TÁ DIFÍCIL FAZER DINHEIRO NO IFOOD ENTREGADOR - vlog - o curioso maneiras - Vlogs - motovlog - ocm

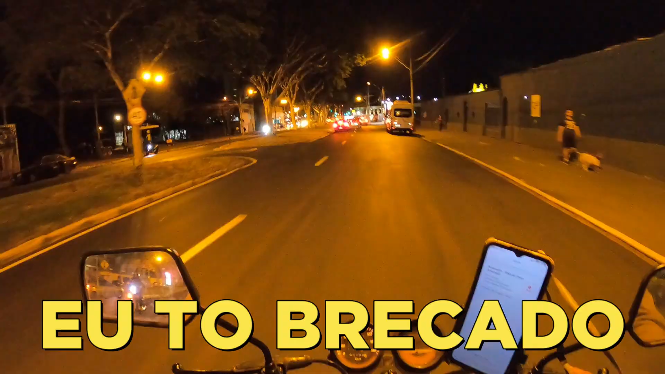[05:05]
Eu tô brecado.
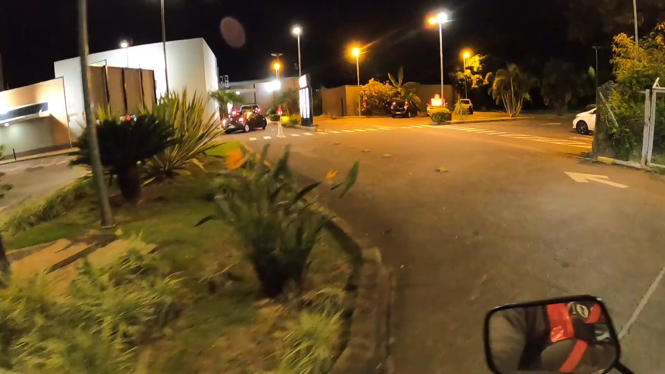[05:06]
É, não tem ninguém aqui, não.
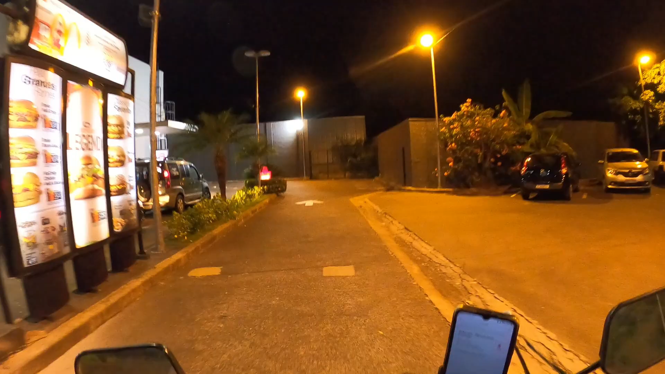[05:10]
Resumindo. Não tem pedidos, mano. Não tem corrida.
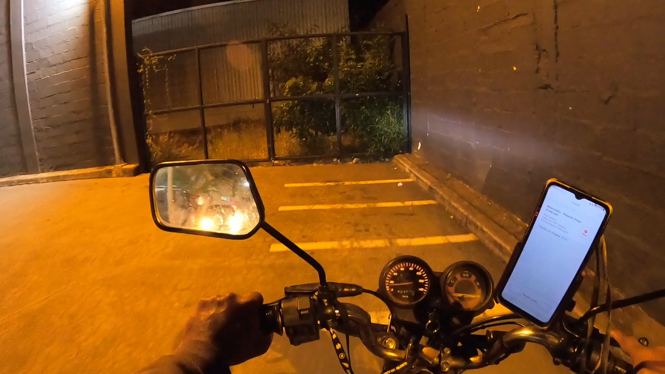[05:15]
Não é que não toque. Não tem corrida. Não tem corrida. E parece que tá um pronto lá.
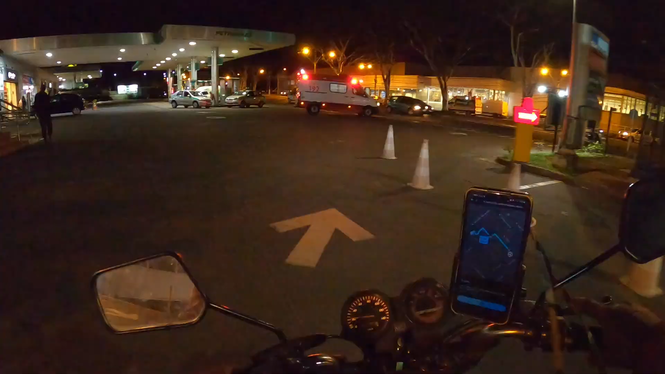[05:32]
Pedidinho coletado. Bora fazer a entrega, né?
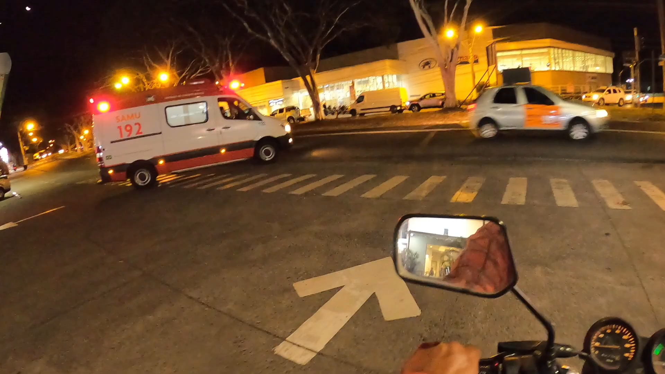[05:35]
Pode ir, Bolança. Pode ir. Seis cruzeiros redondos. Eita. Oh, passou da hora. Essas taxas aumentam, hein? Passou da hora, hein?
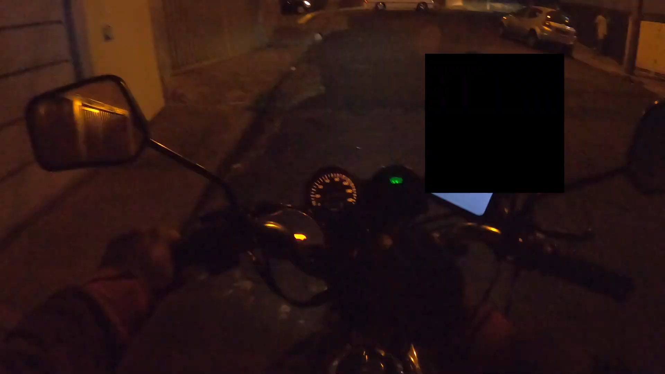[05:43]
Boa noite. Boa noite. Qual que é o código?
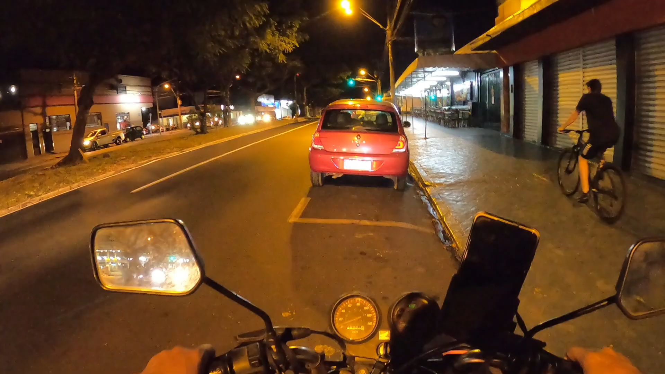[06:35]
Só vou dar a volta no quarteirão só. Hã? Vinte conto, praticamente. Bora.
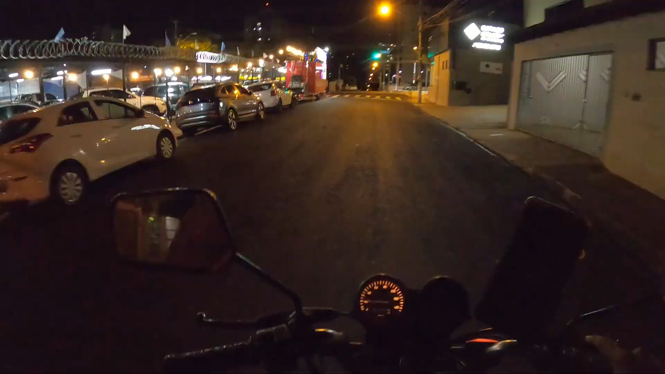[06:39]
Eu vou encostar do lado de cá mesmo.
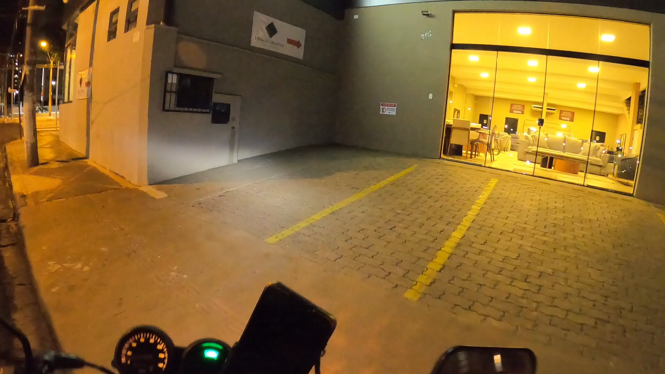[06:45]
Vaga exclusiva para clientes. Mas a loja tá fechada.